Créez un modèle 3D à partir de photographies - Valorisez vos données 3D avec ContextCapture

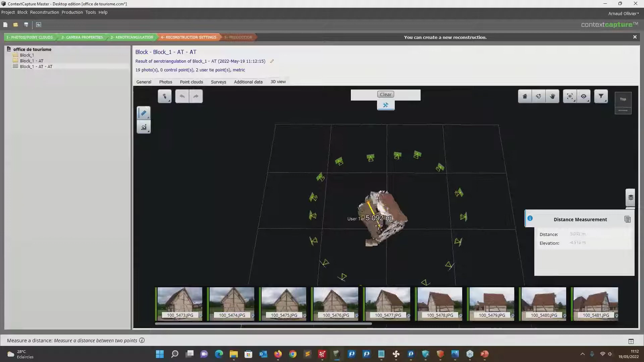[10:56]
Vous voyez, je retrouve dans une distance.
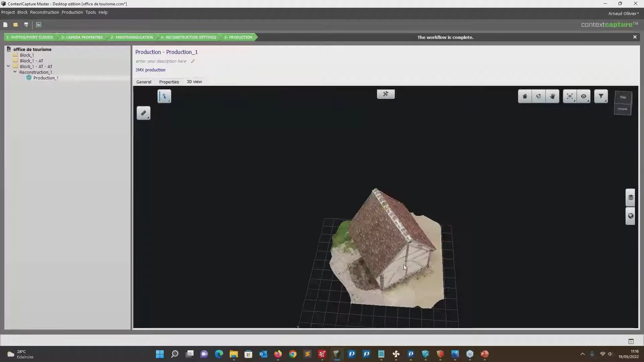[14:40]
Et vous voyez, je retrouve maintenant mon modèle 3D haute qualité directement, généralement.
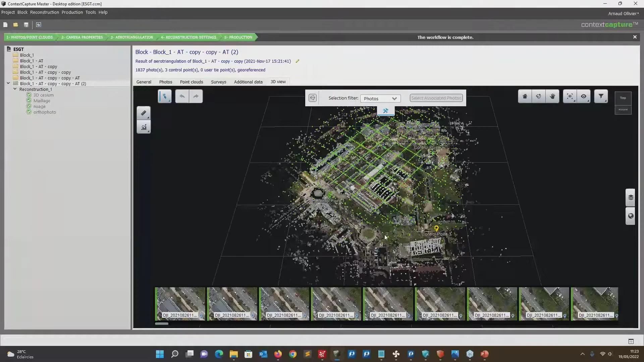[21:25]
Exactement. Beaucoup de gens l'utilisent pour le drone, c'est pour ça que c'est quelque chose que je survole assez vite parce que,
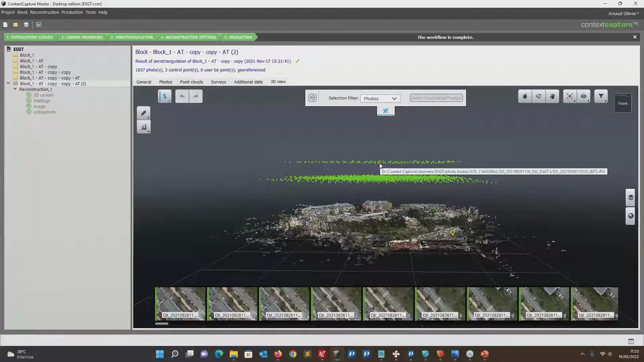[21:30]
voilà, aujourd'hui, la photogrammétrie drone est quelque chose d'assez connu. Ça fonctionne quelque chose que, voilà, c'est très très bien. Donc, c'est vrai que Contest Capture là-dessus fonctionne très bien, que ce soit sur la partie topo ou la partie vraiment architecture et générée. Voilà. C'est quelque chose qu'on connaît assez bien. Ce qu'on connaît peut-être assez peu, c'est plus aussi un peu la photogrammétrie terrestre avec différents outils, que ce soit du téléphone, que ce soit des GoPro et on va voir à travers d'exemples différentes autres applications qui peuvent être minées. Mais c'est vrai qu'aujourd'hui, la plupart des utilisateurs de toute façon ayant Contest Capture
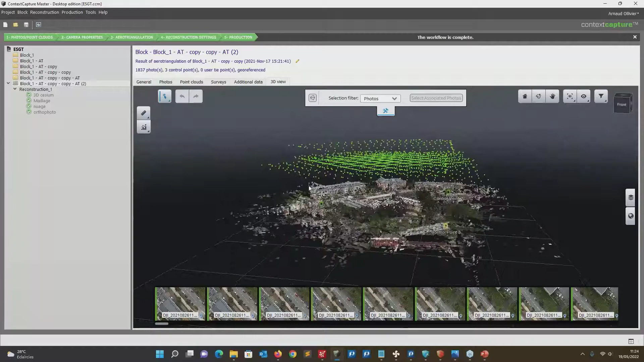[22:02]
ont d'abord acheté par rapport à leur traitement drone pour avoir une meilleure qualité et un meilleur modèle. Par exemple, sur ce genre de projet, si j'ai touché ce magasin, on verra après. On a vraiment quelque chose de très propre.
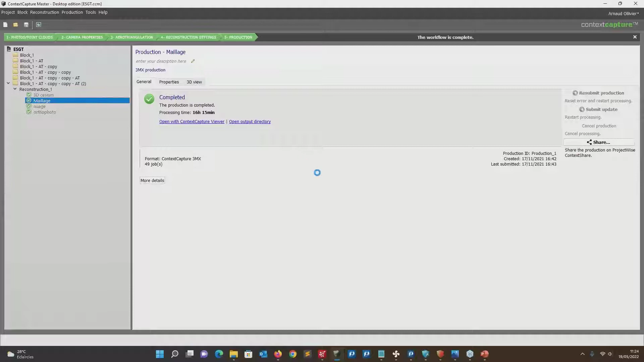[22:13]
En effet, ça a la même valeur pouvoir travailler qu'avec la photogrammétrie.
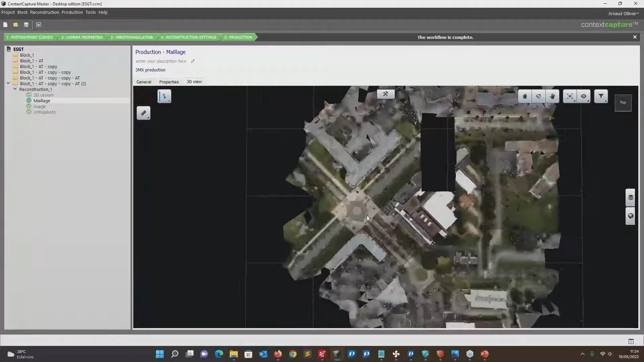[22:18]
C'est rapide à capturer et c'est vite à traiter.
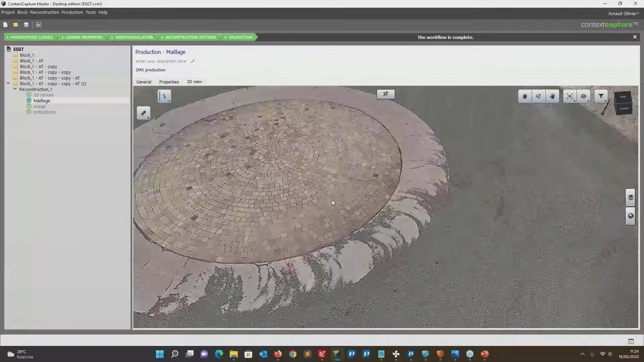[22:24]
Parce que la photogrammétrie, vous voyez, on retrouve les mêmes qualités qui sont non négligibles.
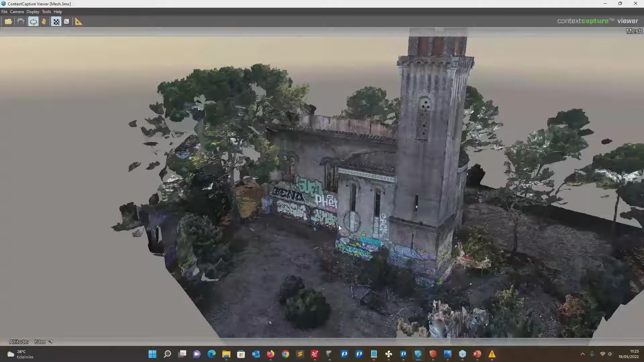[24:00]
En fait, l'avantage de Contest Captur Editor c'est que vous allez pouvoir travailler directement sur le modèle, comme par exemple ici avec Orbitre aussi où je peux insérer mon nuage de points,
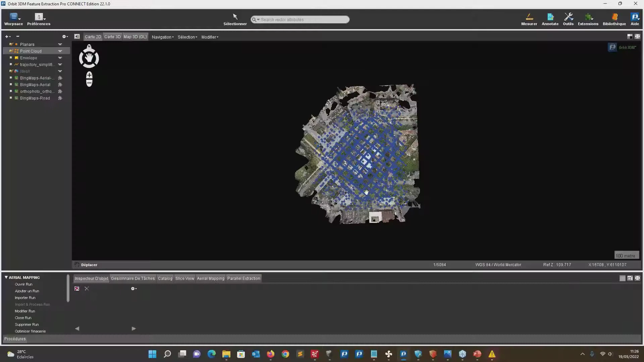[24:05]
mes positions photo,
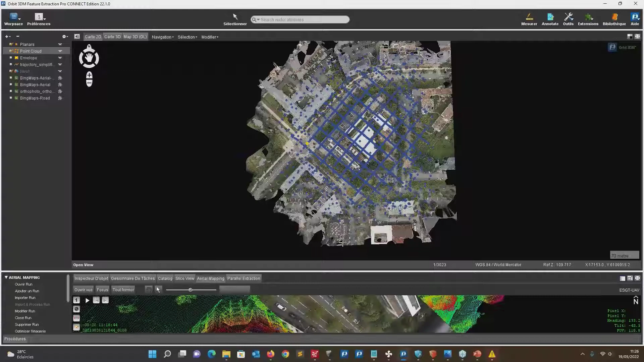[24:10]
travailler également avec des vues aériennes qui superposent à mes données photo comme ceci pour travailler directement sur mes photos,
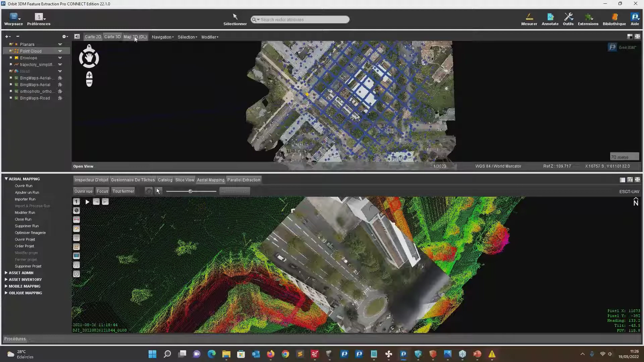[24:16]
mais également pouvoir travailler directement et extraire mes données
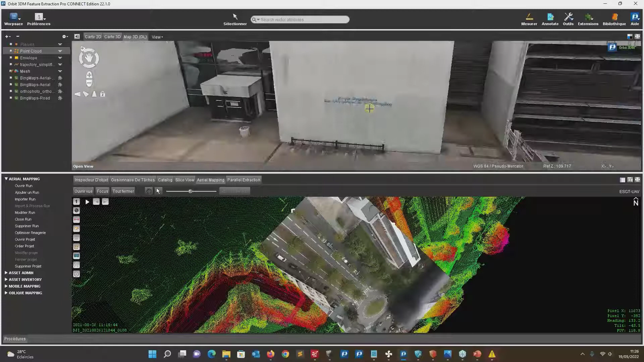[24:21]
directement sur mon mesh et dessiner directement sur mon mesh avec AutoCAD ou autre. Donc, ça va vraiment en fait le résultat que vous allez en tirer ça va vraiment dépendre du logiciel de traitement que vous allez avoir. Si vous voulez le finir dans AutoCAD, on va peut-être passer sur l'orthofoto de nuage de points. Si vous travaillez sur le micro-station des suites Bentley, vous allez pouvoir travailler directement avec les orthofotos de nuage de points mais également le mesh.
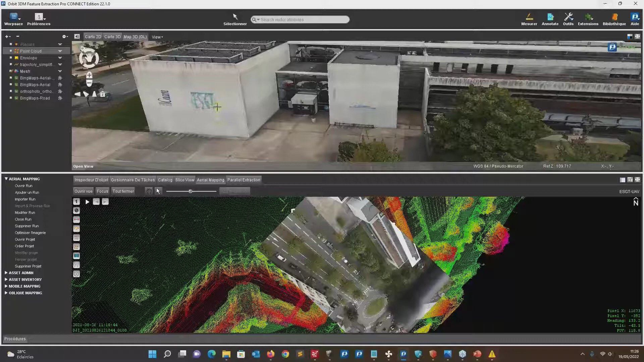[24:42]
Et ensuite, avec Orbitre, vous pouvez même également faire un autre entre Bentley et AutoCAD en temps réel. Oui, on a fait les possibilités sur Orbitre, là, c'est immense.
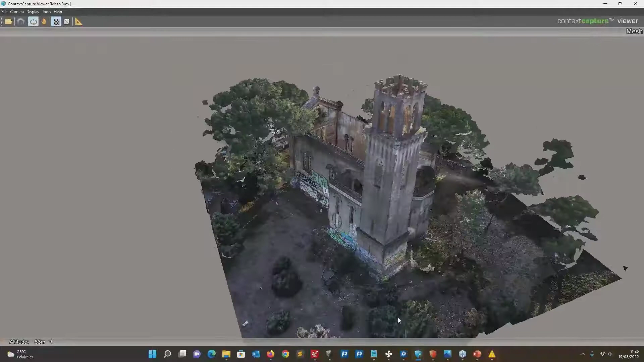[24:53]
Pouvoir identifier automatiquement des infrastructures, pouvoir prendre des mesures avec le premier point sur les photos et mon deuxième point de mesure sur le nuage de points sur mon mesh, c'était impensable sur Orbitre.
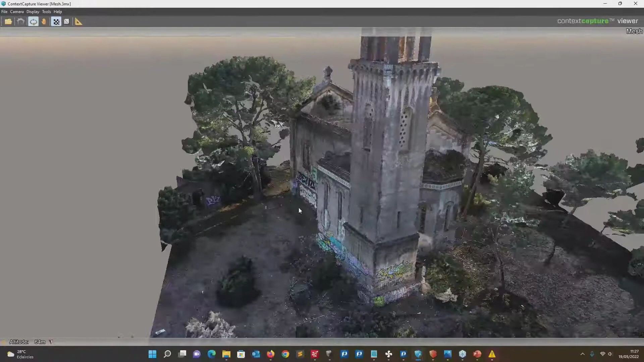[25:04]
Voilà un peu vraiment très rapidement sur la partie calcul, ce sera mais honnête. Maintenant, on va peut-être passer plus sur des exemples pour avoir différentes possibilités du logiciel avec différents types de calcul.
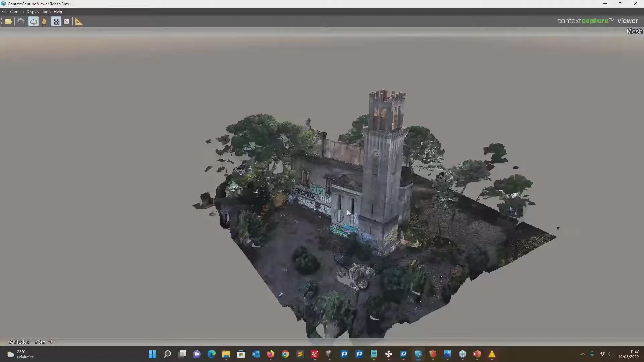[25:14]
Par exemple, ici, c'est une chapelle qui a été capturée par drone,
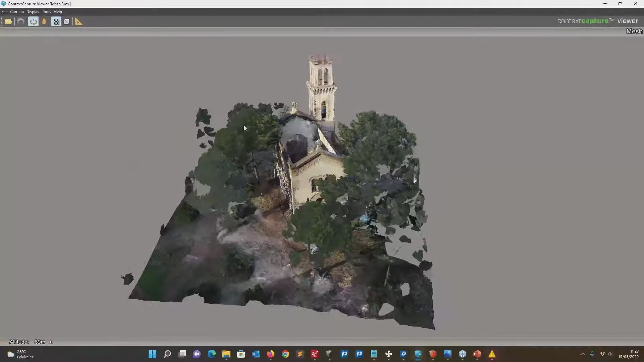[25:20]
mais depuis que ça a été entouré aussi également par beaucoup d'arbres, c'est compliqué de tout capturer par drone.
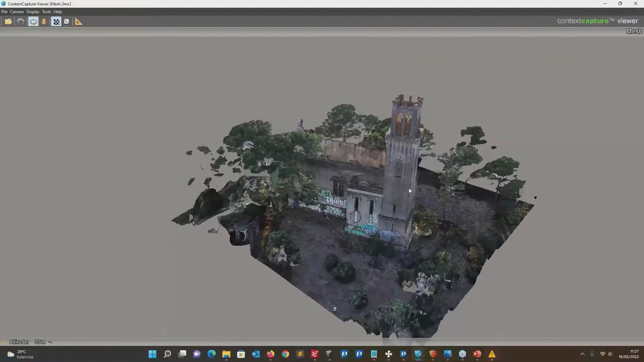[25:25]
C'est un modèle qui a été à la fois fait par drone et également avec des équipes de bulles terrestres avec un iPhone pour compléter cette partie-là.
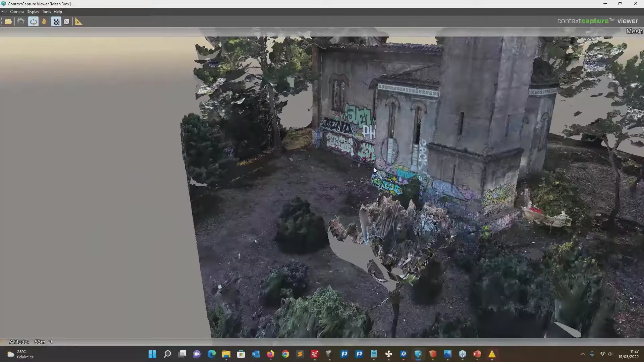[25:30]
Donc, vous allez vraiment pouvoir compléter différents capteurs pour obtenir ce genre de résultat-là
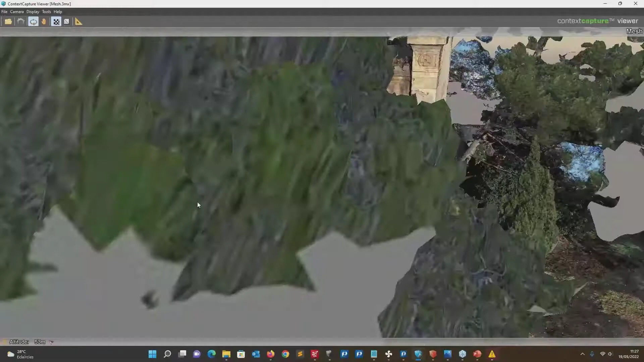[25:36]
et pour augmenter également la précision.
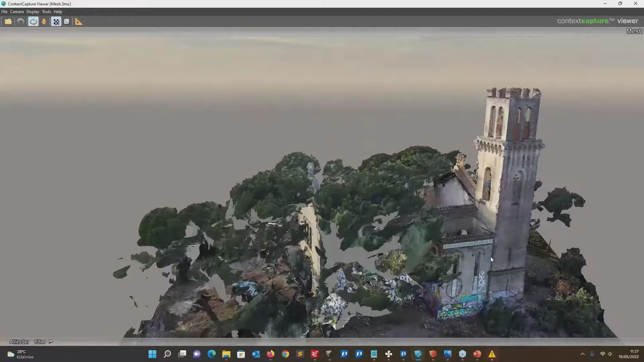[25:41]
Par exemple, ici, j'aime bien toujours montrer ici où il manque un carreau. Voilà, c'est un peu trop parce qu'on peut voir vraiment l'écart, le trou qu'il y a directement.
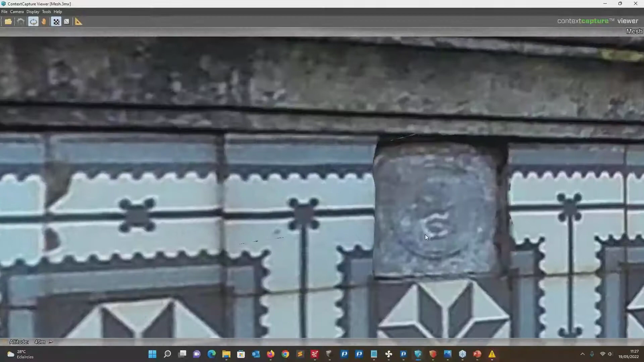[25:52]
Oui, et on ne voit pas
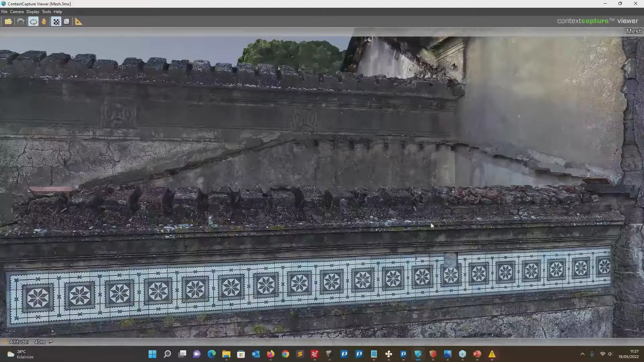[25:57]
nettement la différence entre les photos qui ont été prises aériennes et celles de l'iPhone parce que toujours, ça change un peu entre caméra et caméra, non ?
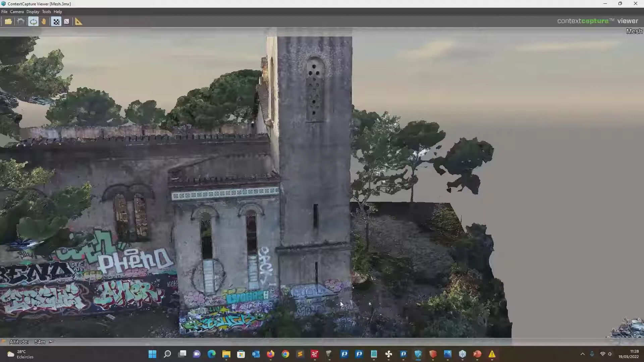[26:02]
Exactement. Mais après, dans son algorithme, il y a vraiment pour amixer, pour éviter justement toutes ces différences qu'il pourrait y avoir.
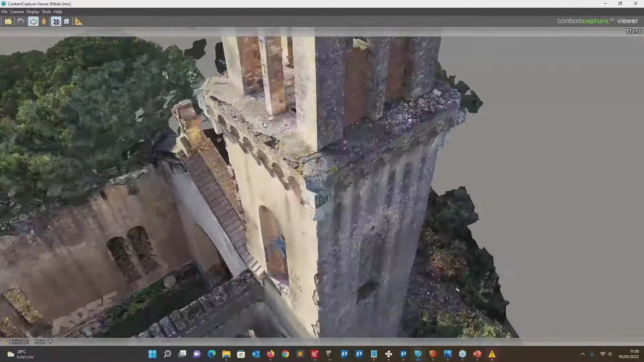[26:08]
J'aime bien montrer un peu aussi les différentes fissures.